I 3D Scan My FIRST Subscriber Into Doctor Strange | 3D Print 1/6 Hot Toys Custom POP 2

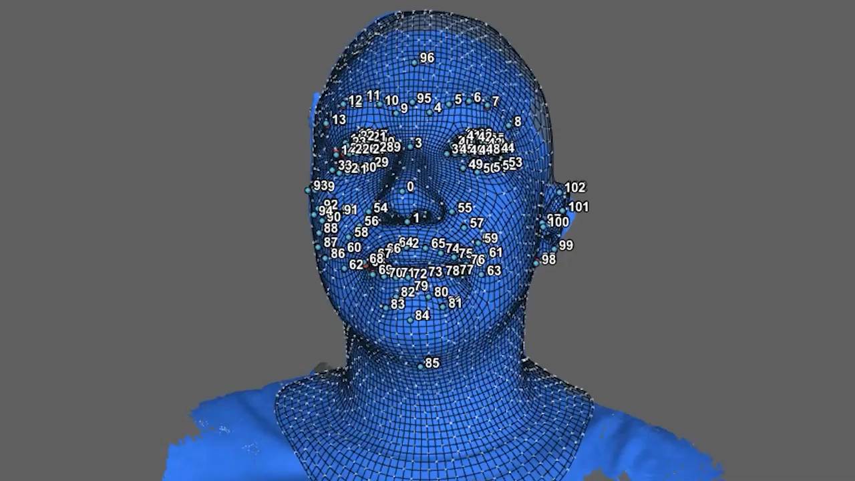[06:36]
will know how to turn the base mesh into the shape of the scan And now we have a scan with good topology